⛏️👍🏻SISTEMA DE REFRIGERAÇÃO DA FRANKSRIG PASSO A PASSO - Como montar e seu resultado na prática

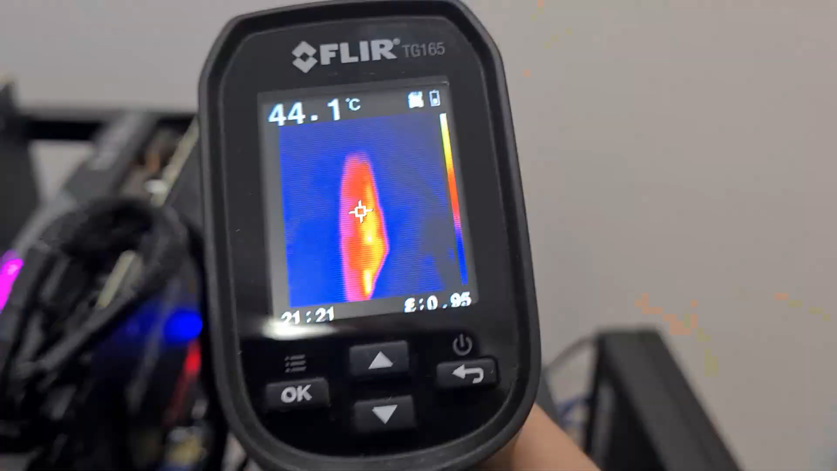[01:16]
On screen: spot 44.1°C
Vou pegar aqui pessoal, certinho, um ponto aqui na placa de vídeo, está vendo esse ponto mais vermelho?
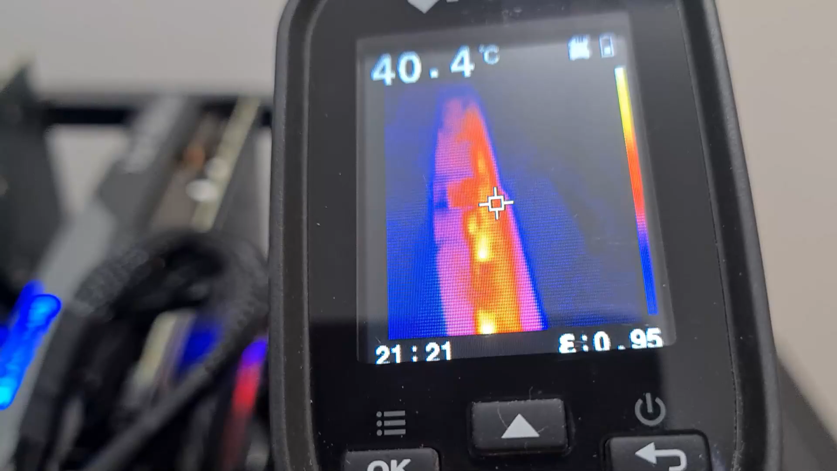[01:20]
On screen: spot 40.4°C
Vamos pegar aqui em cima, certinho, 54 graus, 53.8, fica oscilando nessa temperatura, está certo?
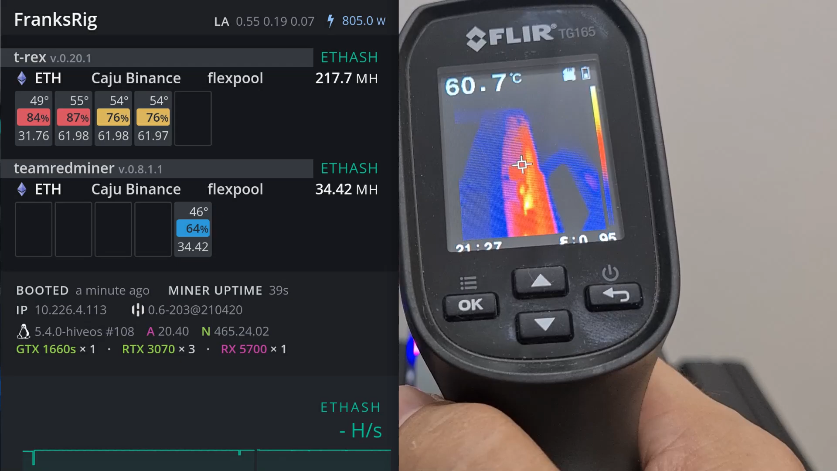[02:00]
On screen: spot 60.7°C
as fãs da placa de vídeo estão aumentando a velocidade para segurar a temperatura e a temperatura só aumenta.
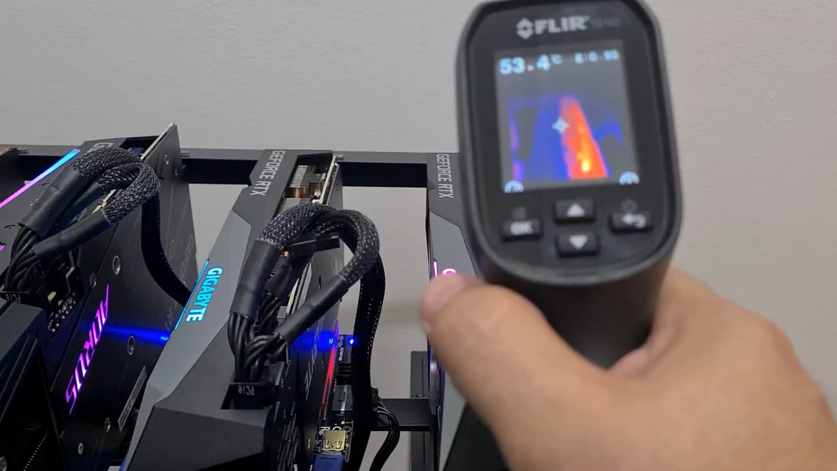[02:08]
On screen: spot 53.4°C
Agora pessoal, eu vou ligar o sistema de refrigeração aqui, as ventoinhas e vamos ver o que vai acontecer com essa temperatura aqui, ó. Sistema ligado em 30%,
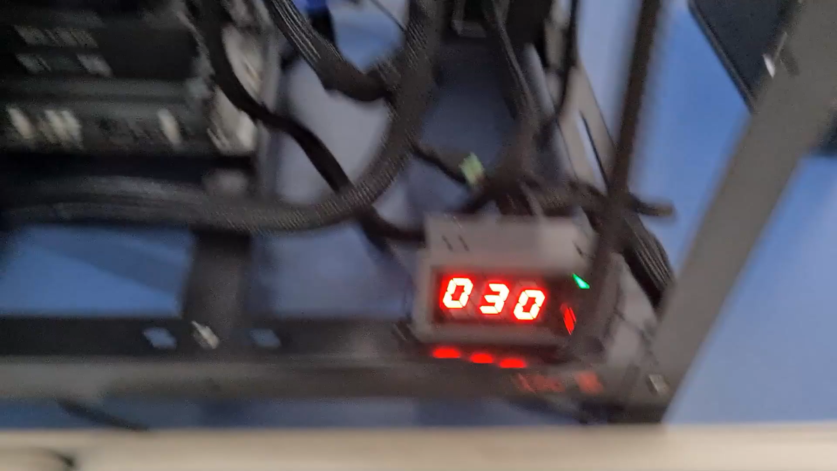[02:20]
todas as ventoinhas ligadas e vamos olhar. Olha isso, a temperatura começa a cair, está apontando para o mesmo lugar, estava a 60 graus, ó, presta atenção.
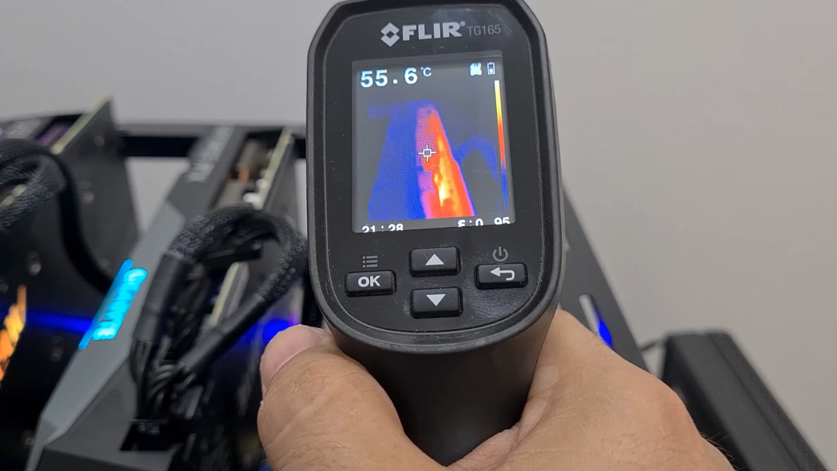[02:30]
On screen: spot 55.6°C
Já caiu para 54, ó, ela vai caindo. 52.
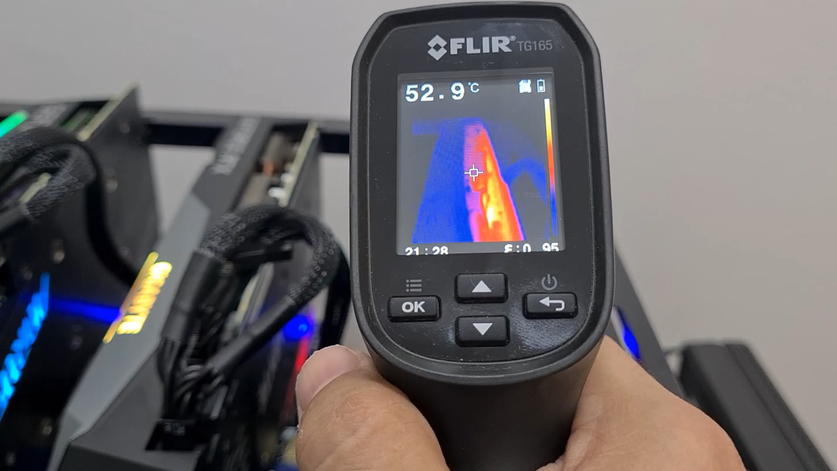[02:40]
On screen: spot 52.9°C
Então já caiu, ó, 51.5.
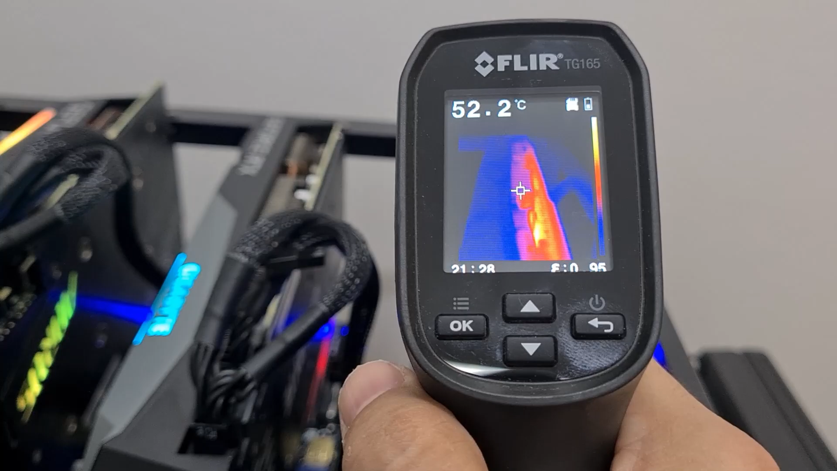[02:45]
On screen: spot 52.2°C
E vocês vão perceber na imagem aí do lado, que eu estou colocando agora,
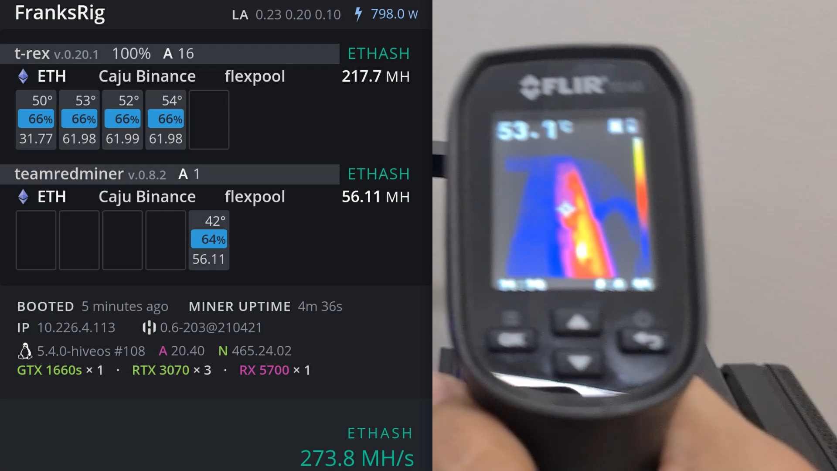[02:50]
que as fãs estão bem mais lentas agora para manter a mesma temperatura.